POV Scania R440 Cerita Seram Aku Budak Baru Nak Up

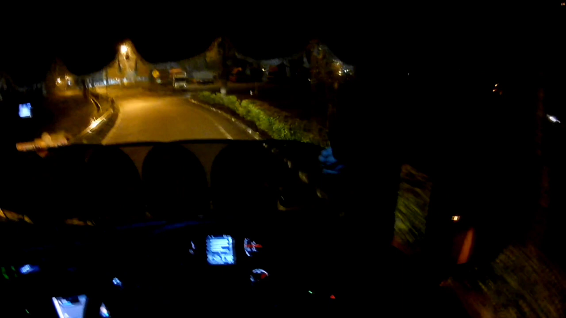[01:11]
So kat sini Belah kanan aku ni Memang banyak parking Untuk Untuk Untuk lori-lori Belah kanan ni Guys
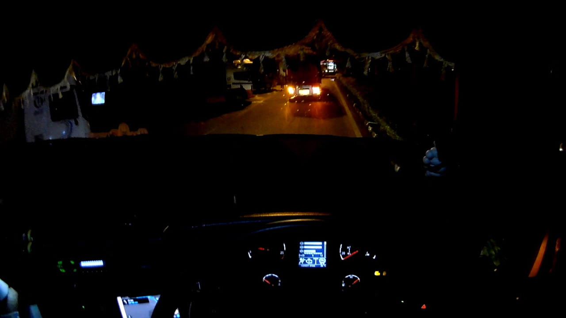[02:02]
Dia boleh jumpa Member dia pula guys Oh ni Hari lori tak banyak Sangat sebab Awal muaram kot
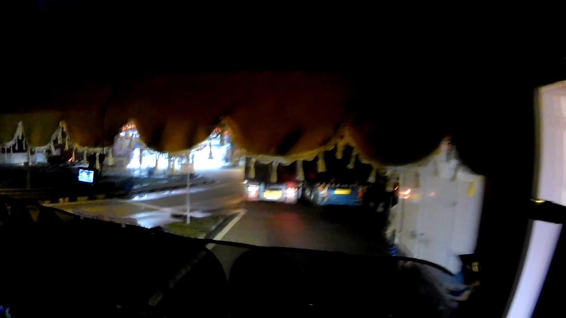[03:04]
Ni lori ni Tapi still Boleh keluar lagi Tapi belah kiri ni Jaga-jaga Dengan panjat
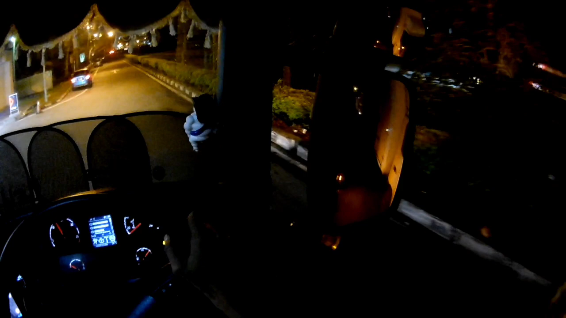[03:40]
So yang kat belah kiri aku Ni kan ada kereta parking kan Ni pun still lori Boleh parking lagi Orang cakap Still boleh keluar lagi lah Orang cakap kan
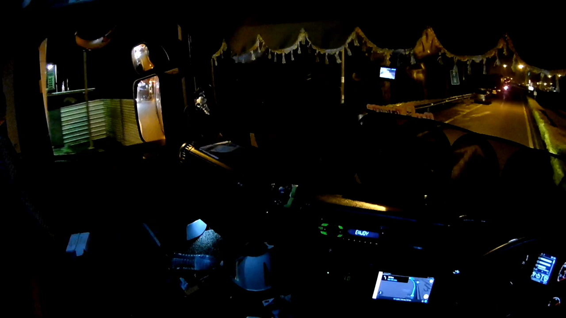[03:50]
Kiri side aku ni Still boleh parking lagi Sampai dekat kereta yang ni Levina ni Lepas tu yang saya Jangan parking Dekat susuk keluar lah